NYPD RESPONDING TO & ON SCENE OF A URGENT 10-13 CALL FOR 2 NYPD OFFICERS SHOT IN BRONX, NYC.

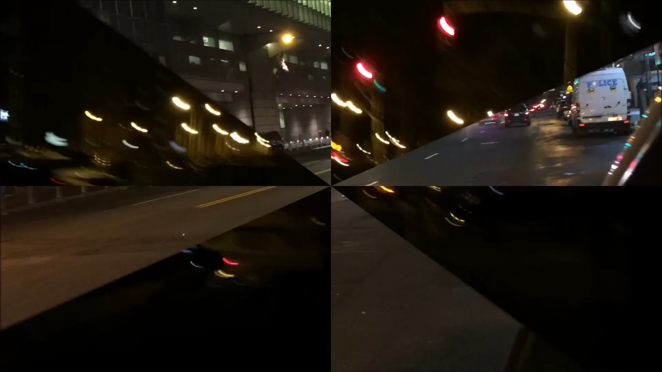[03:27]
Came here to the Bronx and we're checking out the area where the police officers were shot.